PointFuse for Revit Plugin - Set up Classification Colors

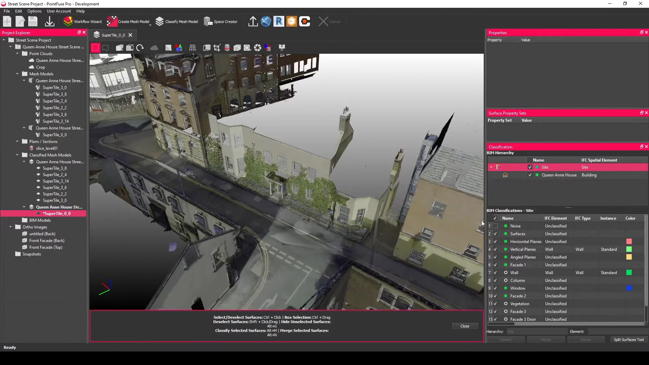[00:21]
So to show you how that tool works, what I've done is I've pulled out the facade of this building as just some separate classification layers.
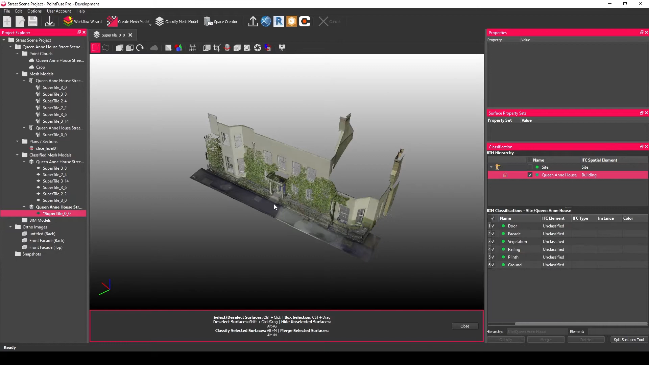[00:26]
What I'm then going to do is just zoom into the main model and start to pick those colors.
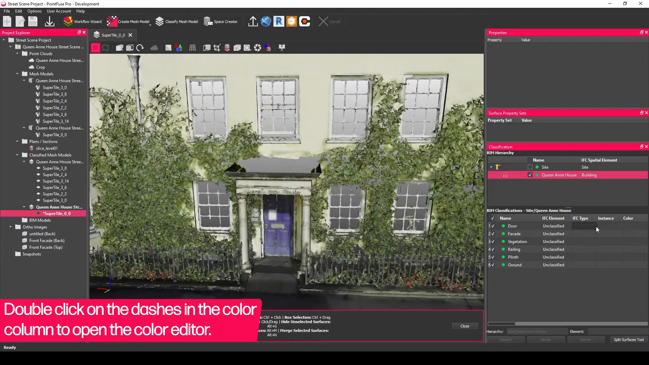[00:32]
So what you want to do is choose a layer, pick the color option and then choose this pick screen color just here and let's go for a nice blue for this door and then I'll just set the others up.
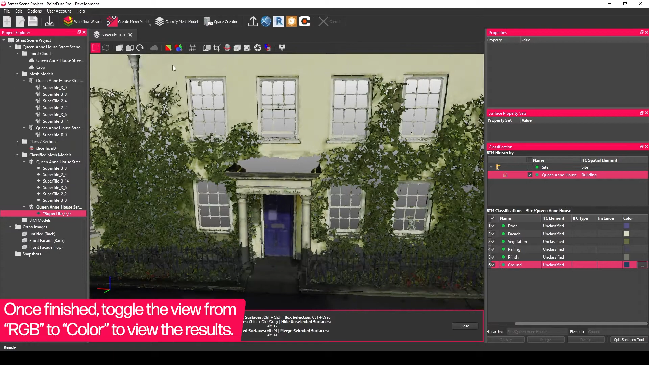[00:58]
what I need to do is change the view mode to a color from the real, from RGB and we get a sort of realistic looking solid color of our facade.
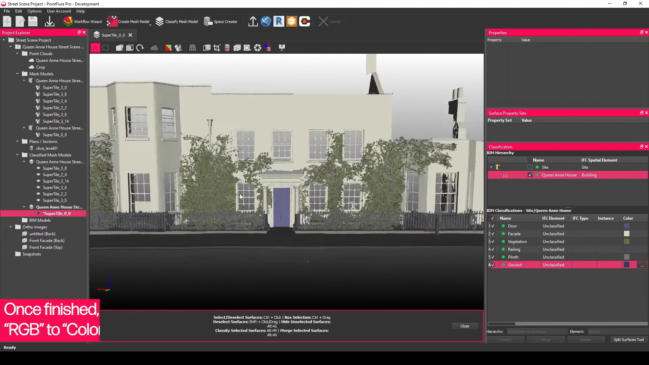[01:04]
And what I can then do is just push that out into Revit and those colors will be retained on the export.
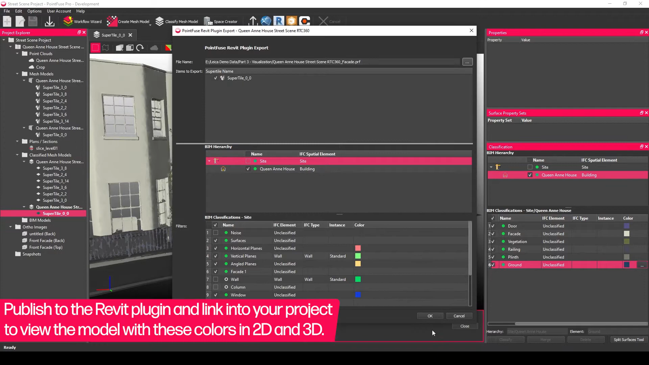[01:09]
So once it's linked into Revit,
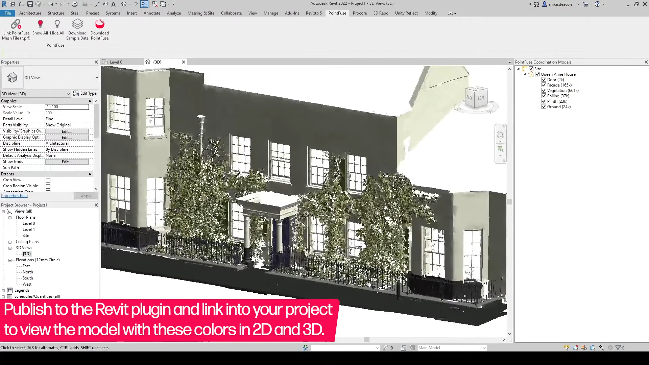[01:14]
it will keep those classification colors and look pretty realistic in both the 3D and the 2D views. So, let's go ahead and see how that is.